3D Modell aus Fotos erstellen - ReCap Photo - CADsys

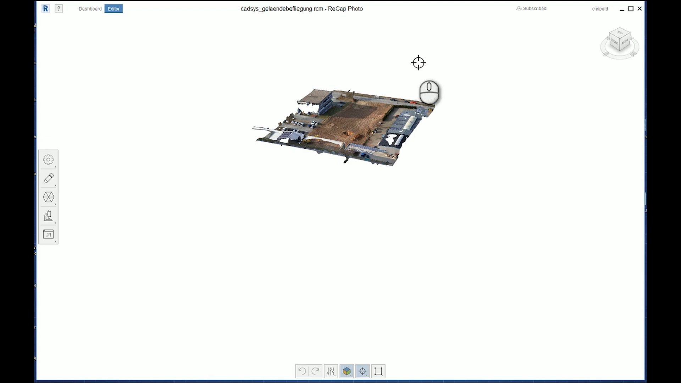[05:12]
So, Sie sehen jetzt hier einmal das 3D-Objekt.
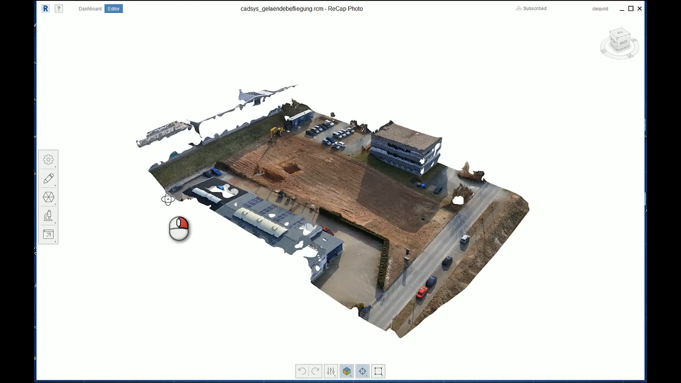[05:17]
Sie sehen, da sind entsprechende Löcher auch mit in der Punktwolke oder ein Misch.
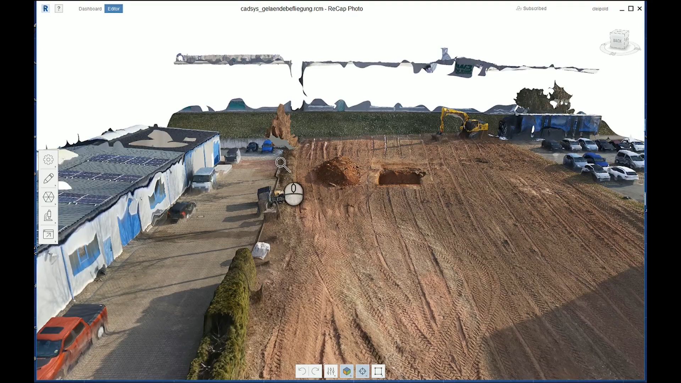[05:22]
Das liegt daran, dass einfach das Gebäude nie von der Seite beflogen wurde, beispielsweise
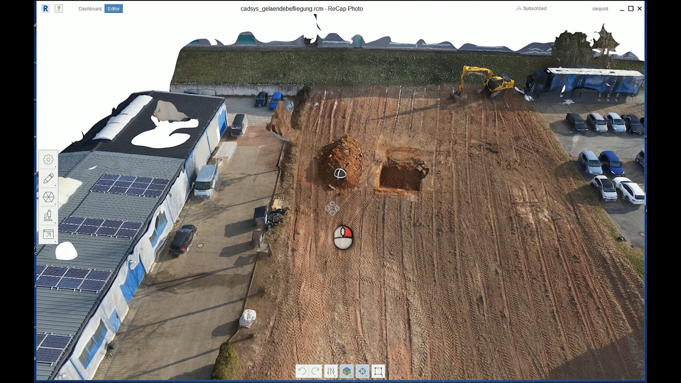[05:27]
und auch das Hauptaugenmerk natürlich bei dieser Aufnahme dieses Grundstück in der Mitte war.
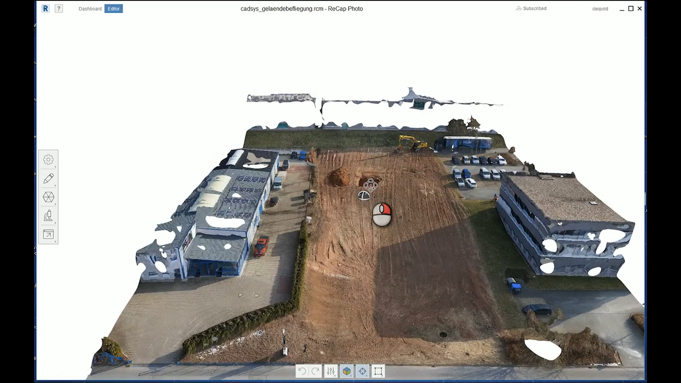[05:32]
So, was kann ich jetzt hier alles machen? Ich kann hier beispielsweise auch transformieren, müssen wir aber nicht machen, weil das ja schon georeferenziert ist. Man kann die Grenzen etwas bereinigen, man kann verschiedene Distanzen messen und man kann es natürlich auch exportieren.
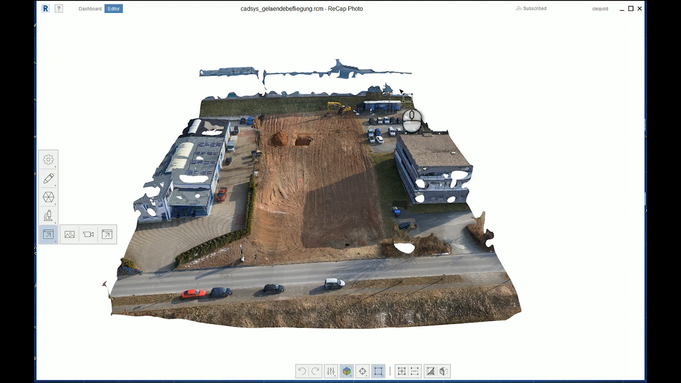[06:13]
Einmal so ein Bild davon im Video beispielsweise oder auch ein komplettes Modell. So, was wir jetzt hier machen wollen, ist mal ganz kurz zu zeigen, wie man dann hier etwas rauslöscht ganz schnell. Beispielsweise das hier oben, das brauchen wir gar nicht. Das ist ein angrenzendes Gebäude. Das kann einfach dann ausgewählt werden und dann gelöscht werden.
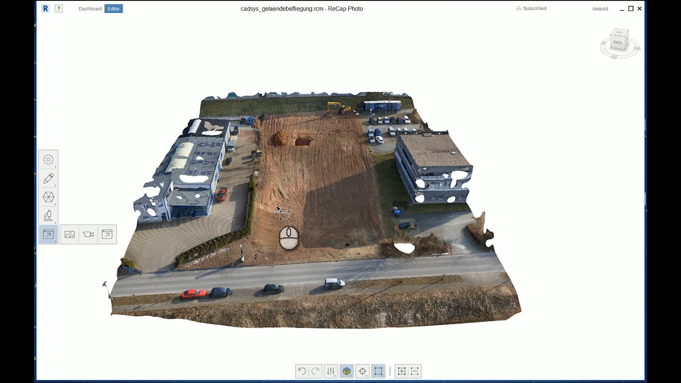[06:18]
Dasselbe funktioniert auch mit dem Gebäude auf der linken Seite. Auch hier nutze ich jetzt mal nicht die Rechteck-Auswahl, sondern das Lasso.
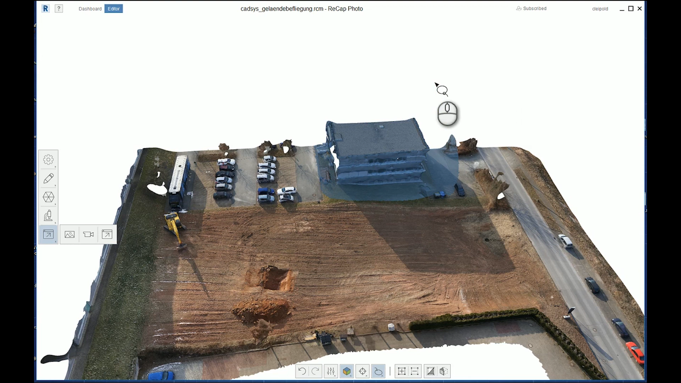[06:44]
Unser Filmgebäude kann man auch so einfach herauslöschen. Ich denke, an sich reicht das.
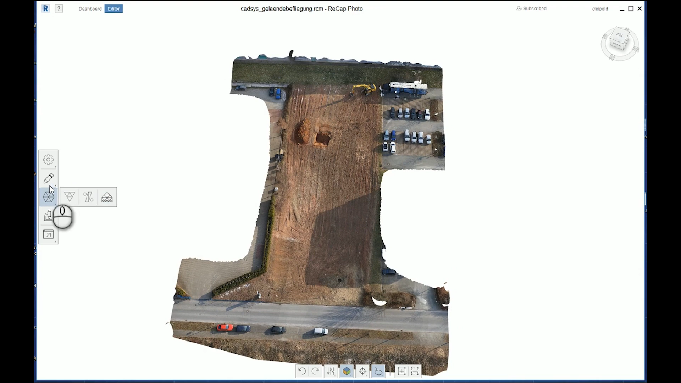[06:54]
Wir sehen jetzt hier nochmal ganz kurz.
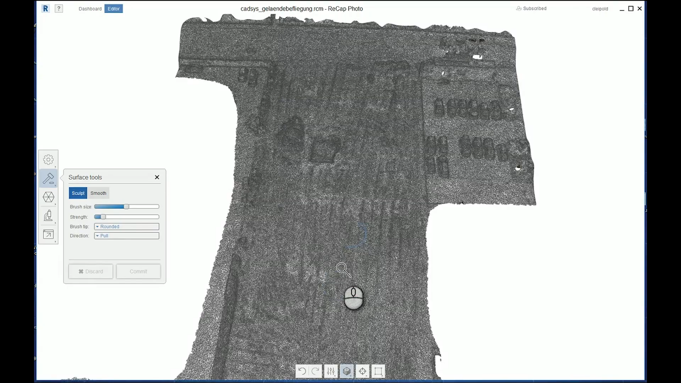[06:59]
Jetzt hat man hier noch verschiedene Tools für das Geländemodell beispielsweise,
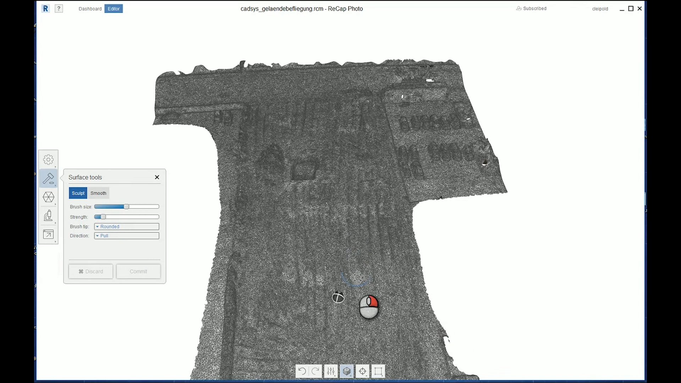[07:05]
dass man es etwas vereinfachen kann.
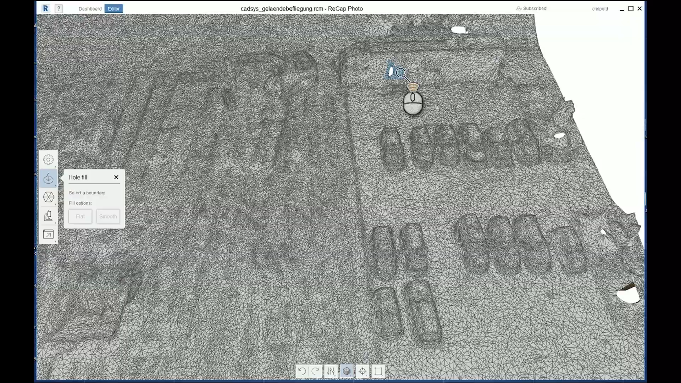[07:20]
Wir sehen, es ist alles vorhanden, was man benötigt.